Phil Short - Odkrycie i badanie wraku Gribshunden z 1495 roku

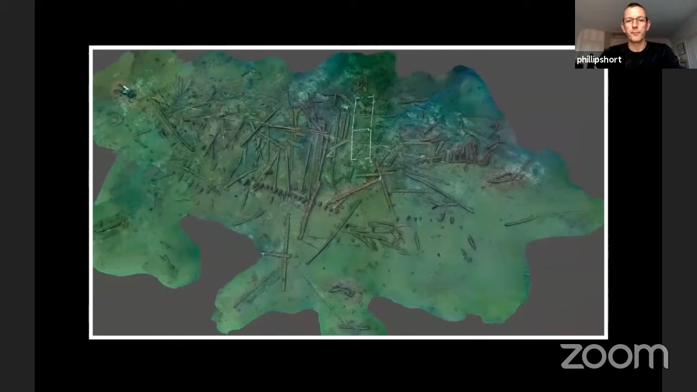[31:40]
So there you have the whole site displayed through photogrammetry.